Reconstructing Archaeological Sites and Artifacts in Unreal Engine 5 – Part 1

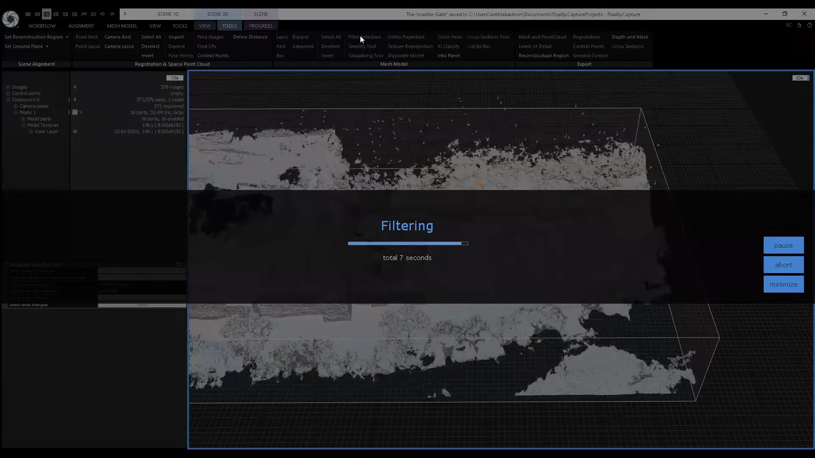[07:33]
A new model will be generated without the large triangles. Now let's manually select parts of the scene that we don't want in the final model.
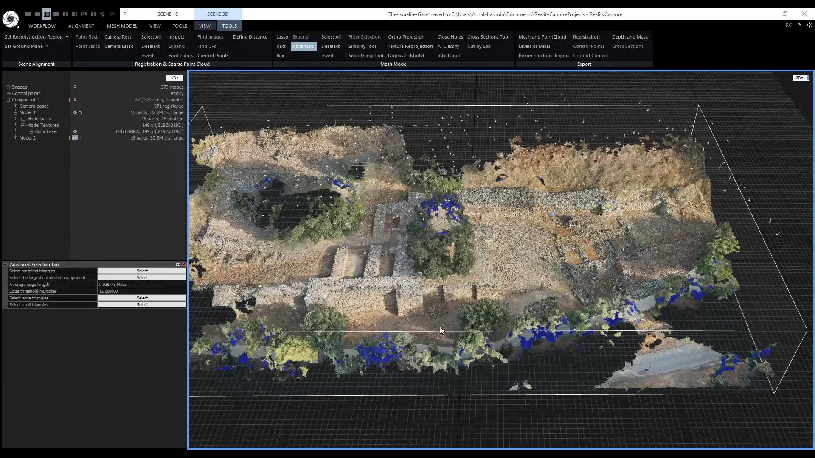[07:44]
This process will take a while and it will always vary depending on how well a site was photographed.
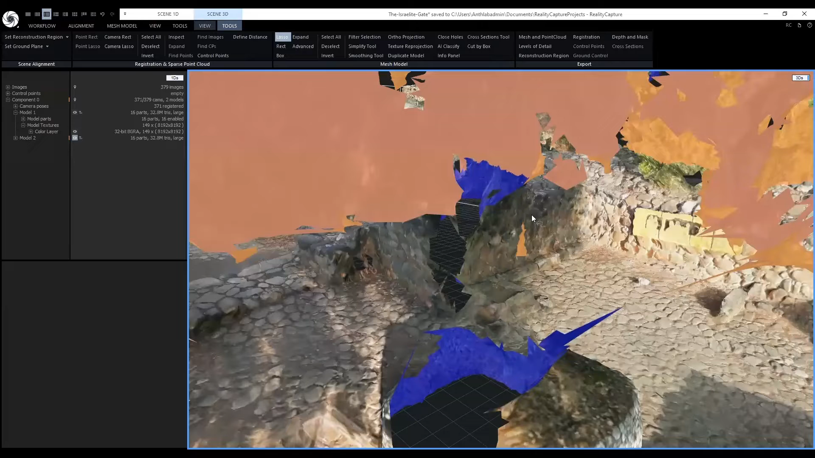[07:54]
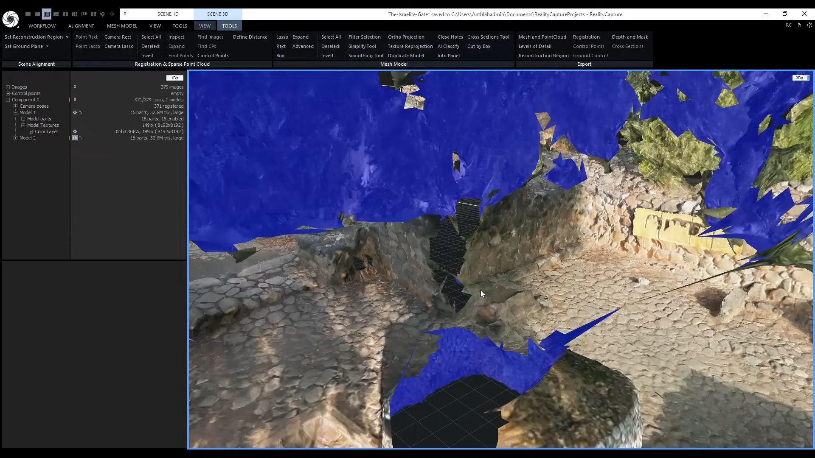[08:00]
For the most part, I got the trees.
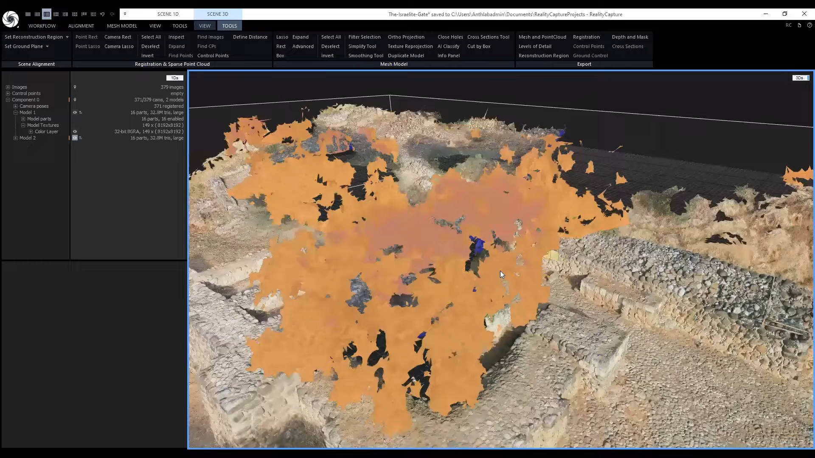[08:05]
I'm going to filter out these trees and then next I'm going to try to clean up the border.
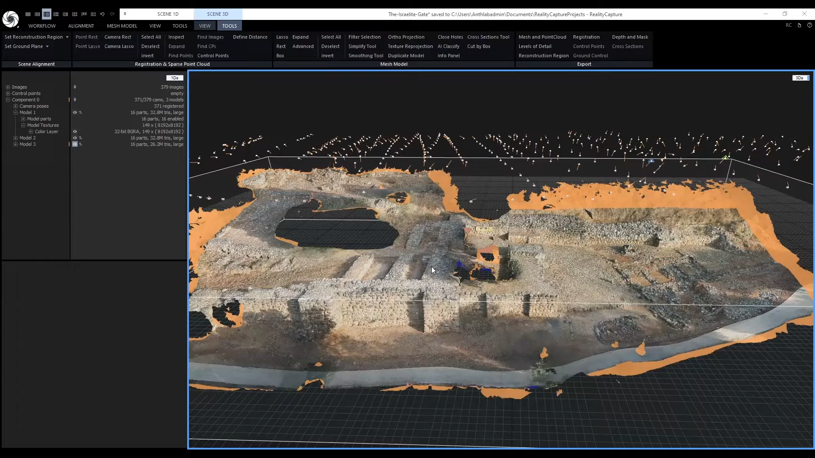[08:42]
I have selected the borders that I don't want in the final model.
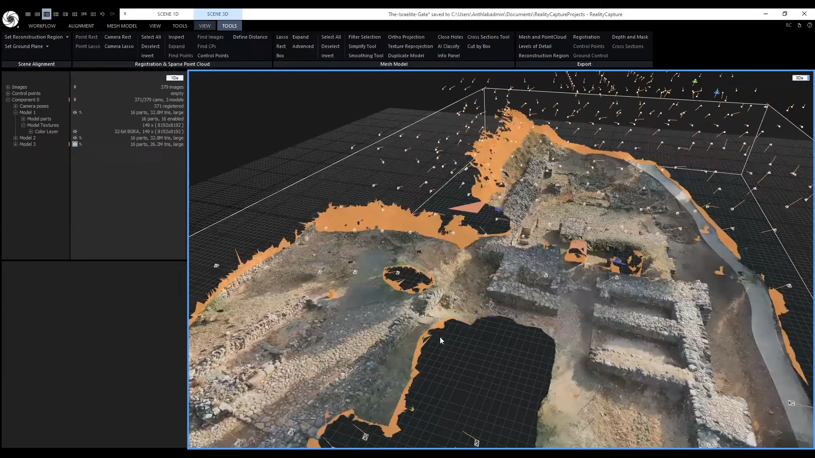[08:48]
Also, some of the larger triangles and some of the floating triangles that were still in the scene from the previous trees.
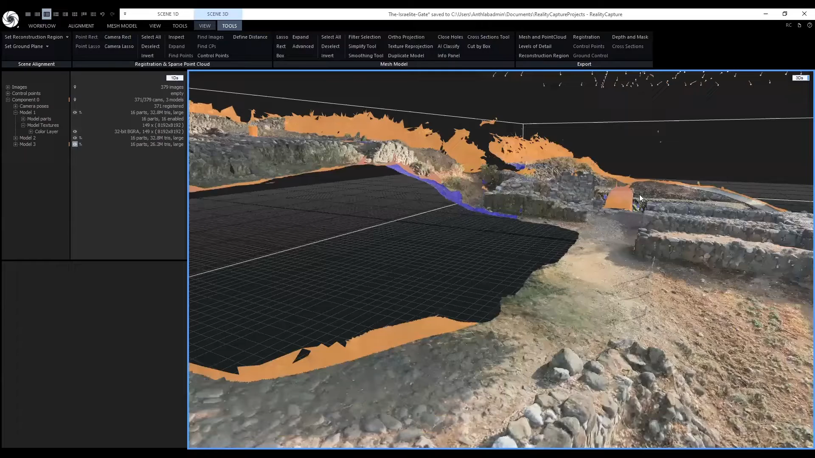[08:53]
I'll select filter selection.
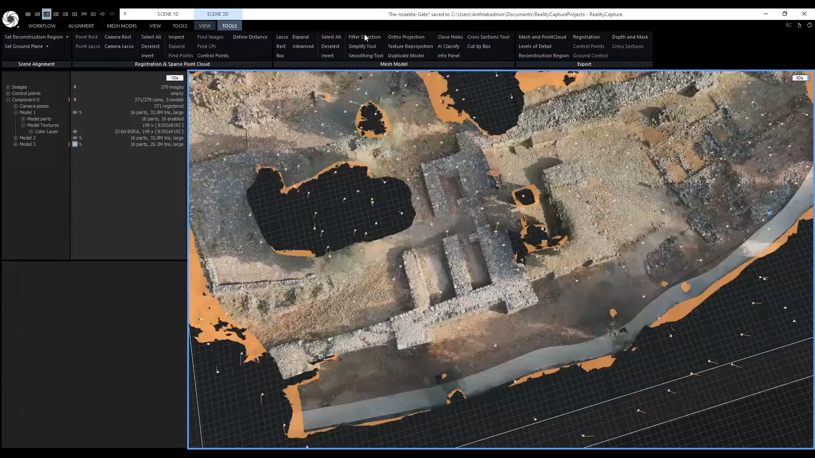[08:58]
You may notice all the holes in our scene. We can actually close these with the close holes tools. One of the problems is we can only do it for 1 million triangles or edges.
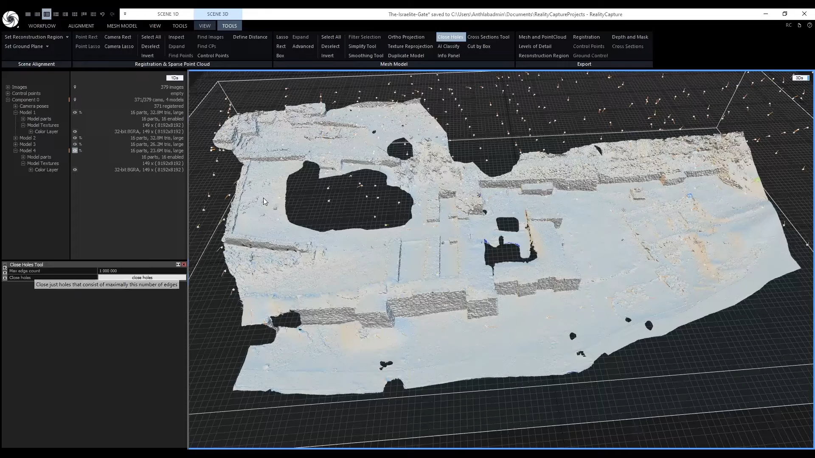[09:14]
So in this case we may have to simplify first.
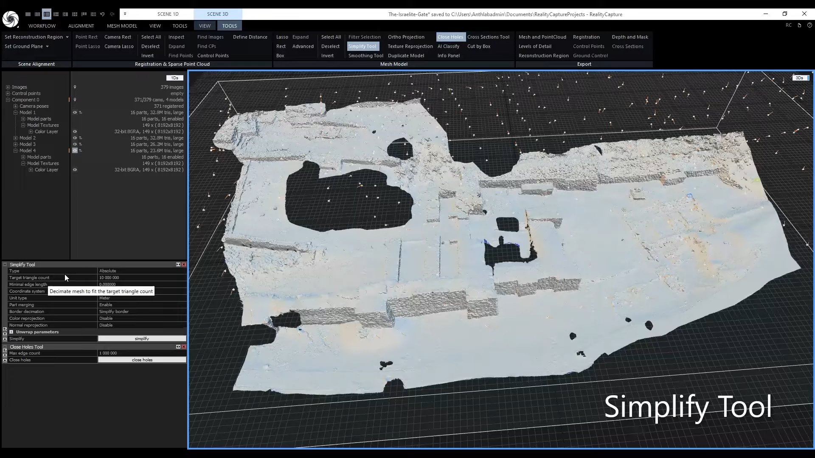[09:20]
The target triangle count will be simplified to 10 million as our current scene has 23 million triangles. Click simplify.
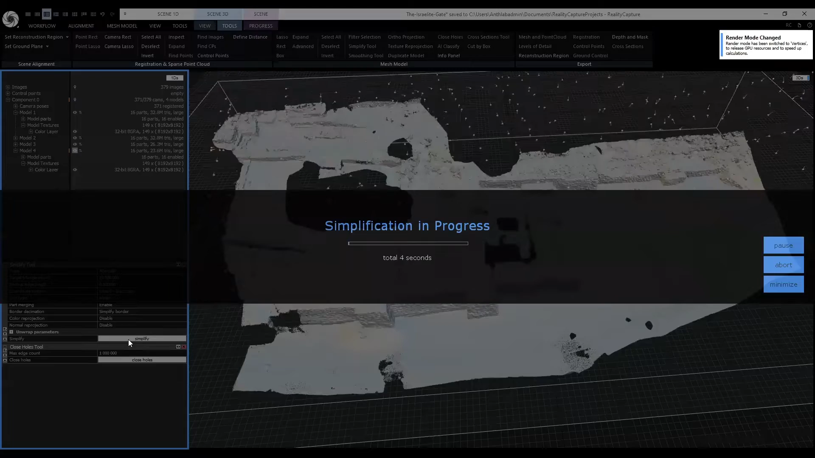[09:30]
Now our model has 10 million triangles. This will make it easier to close the holes. You can close the simplify tool window.
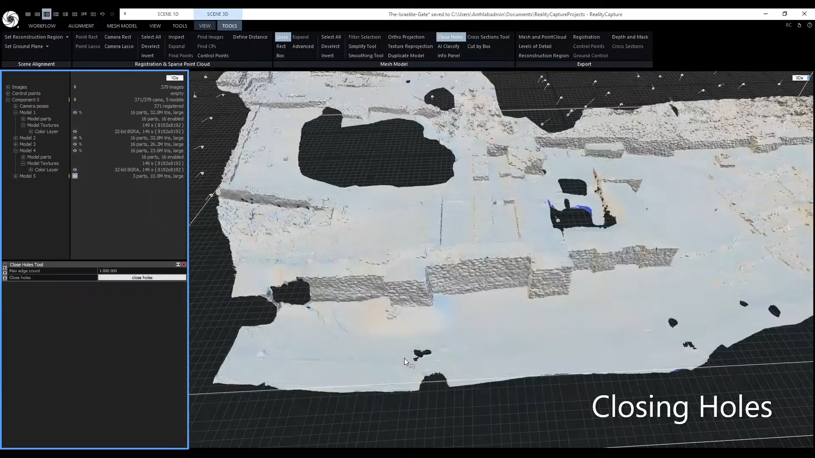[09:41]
With the lasso tool, go around a hole. Make sure all the edges are selected.
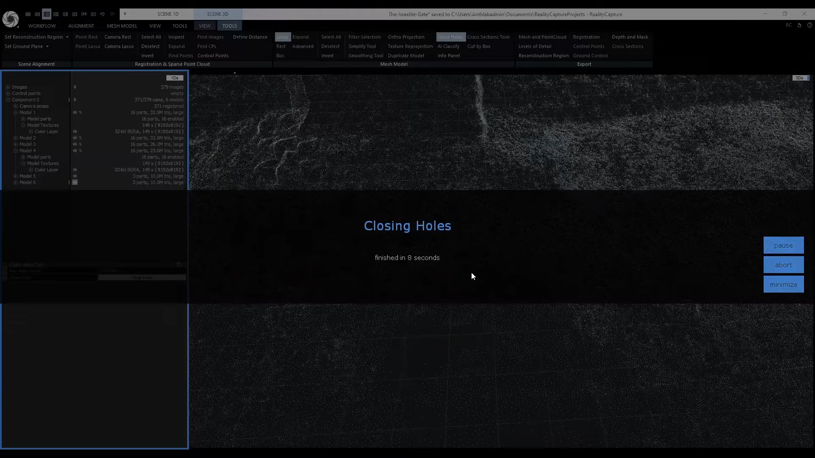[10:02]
This will be a tedious process because the max edge count can only be 1 million. So multiple models will be generated.
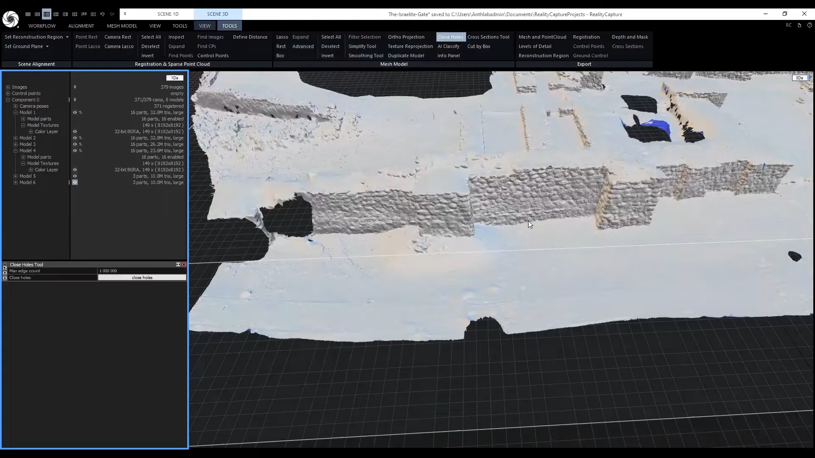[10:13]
I have closed all the holes and now I am satisfied with the model. Let's do an unwrap and texturing again. Go to mesh model, unwrap. This time around we will choose a fixed textile size. Our textile size will be custom and will be set to 0.002 or 2 millimeters.
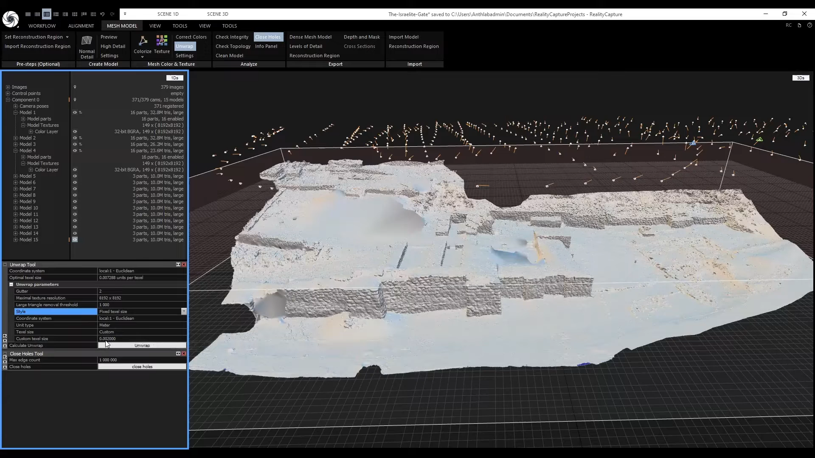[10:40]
Click unwrap. Next click texture.
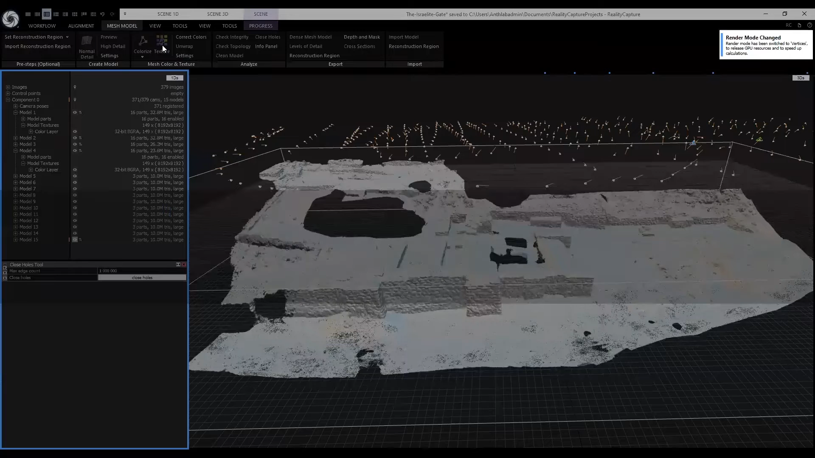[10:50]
With the texturing finished and because we did a fixed texel unwrapping, our current model has 32 textures.
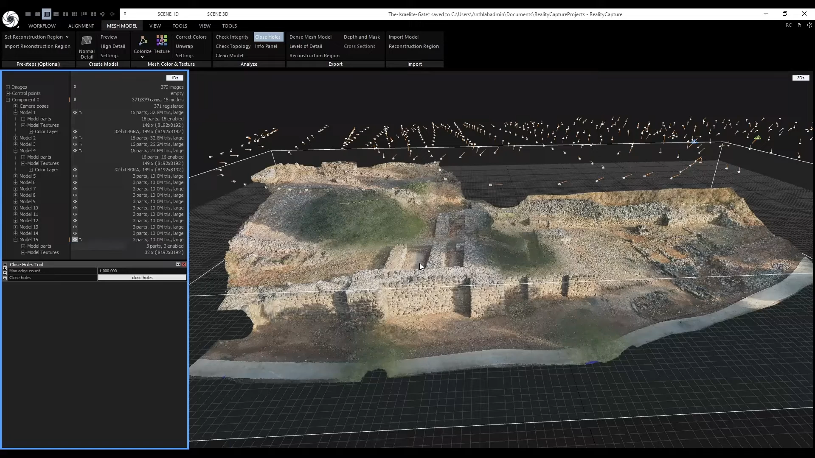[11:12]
The reconstruction is now done and we can export it. Go to the workflow tab.
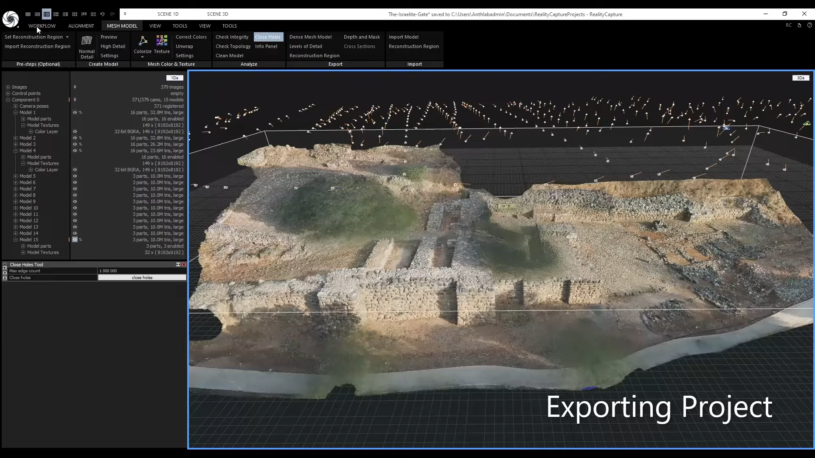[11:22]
And in 3.output, click on export.
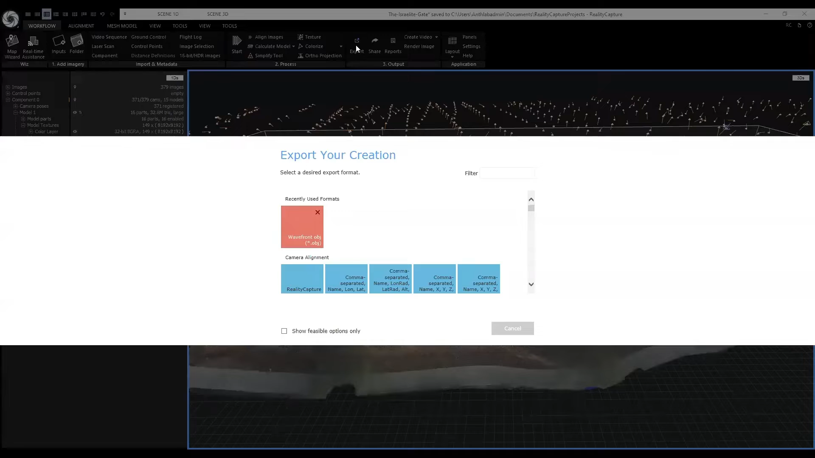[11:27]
We're going to save it as an OBJ.
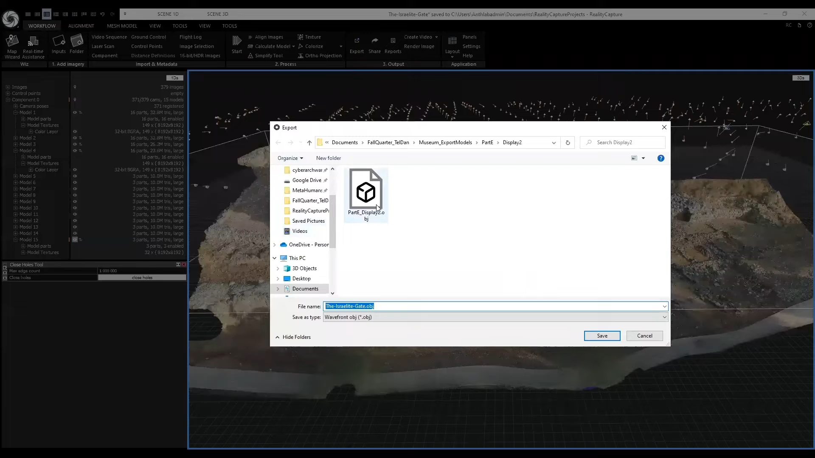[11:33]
And I already have a desired folder where I want this.
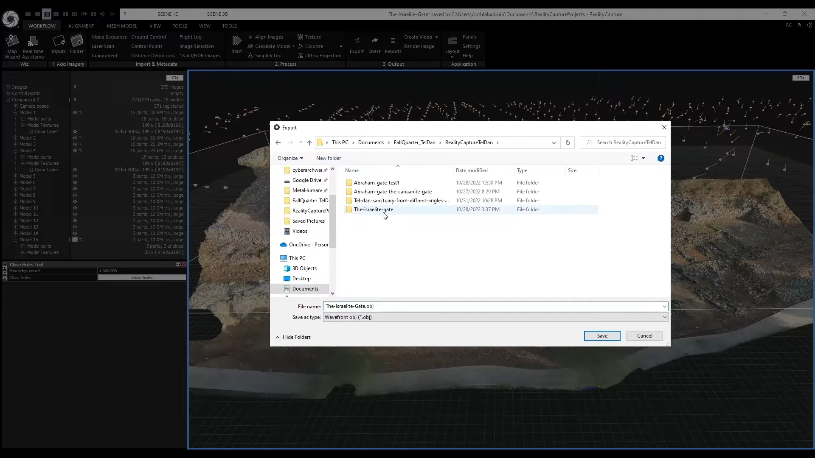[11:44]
Click save. And we want the texture also to be exported.
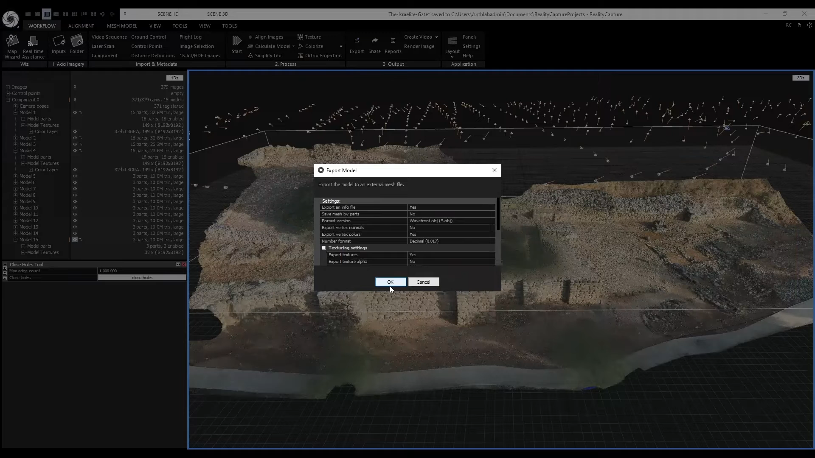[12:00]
With the OBJ being created, we can import this into the Unreal Engine. I also wanted to show how I applied the same workflow we did for reconstruction archaeology
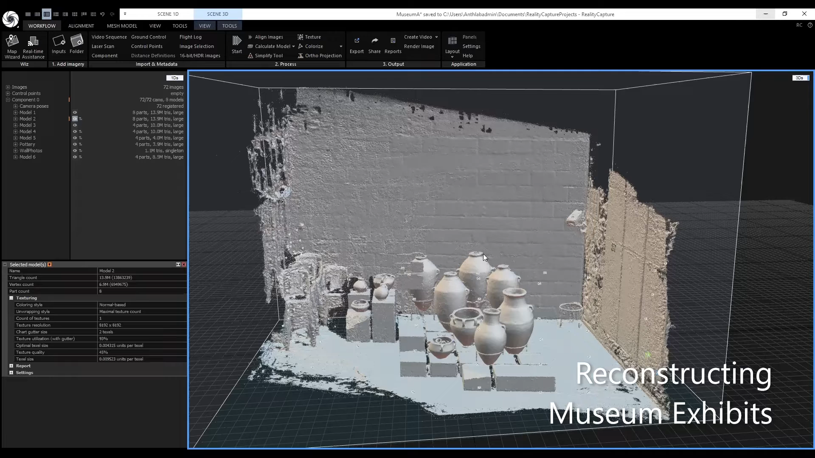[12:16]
sites for also reconstructing museum exhibits.
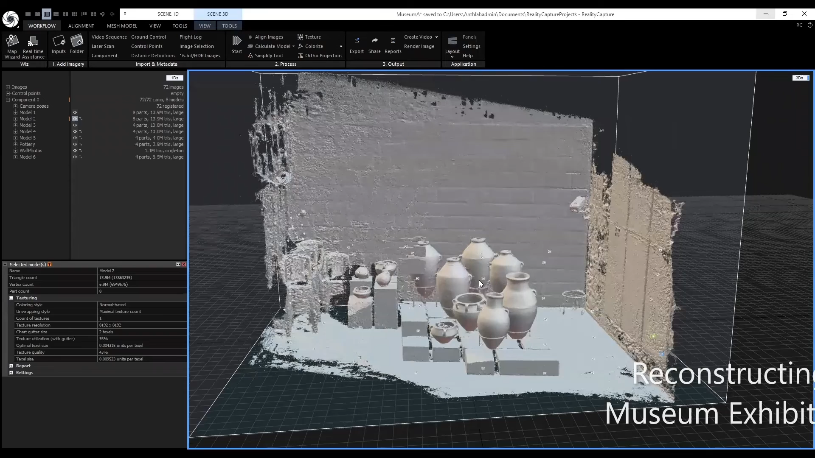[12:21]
So the first thing I did was import the images, which was 72 images for this case. Aligned the images, which created this first model that has 13.9 million triangles. And I applied the texture to the second model. And then I simplified it down for model three to 10 million triangles.
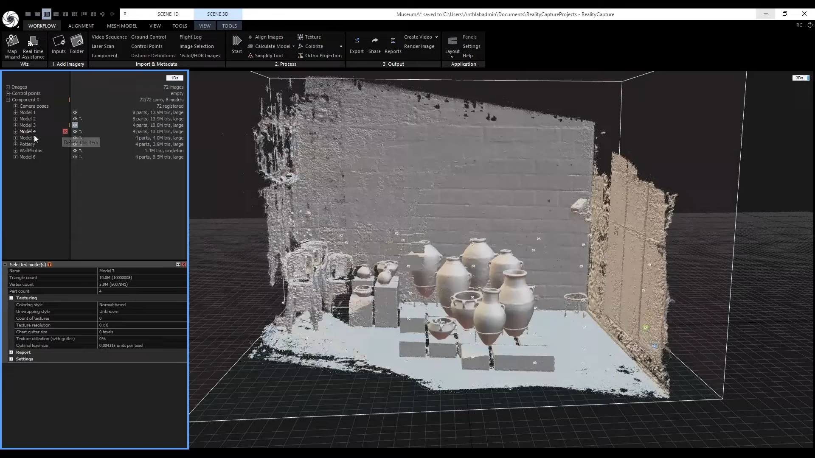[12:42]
And then for model five, this is where I filtered out just to have this part of the exhibit for this display,